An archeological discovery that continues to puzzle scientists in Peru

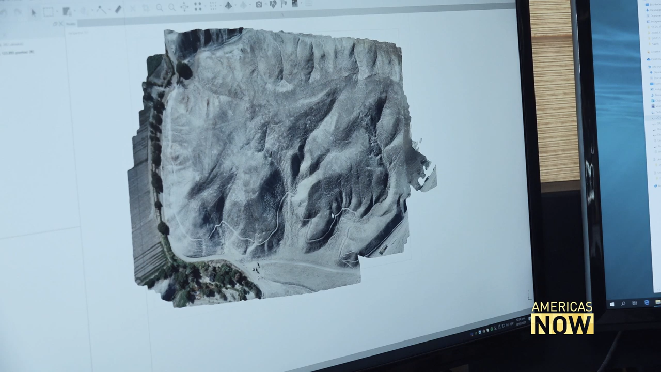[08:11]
This little section of the Palpa region is called... The new technology has enabled them to register the geoglyphs in unprecedented detail, using a process called photogrammetry.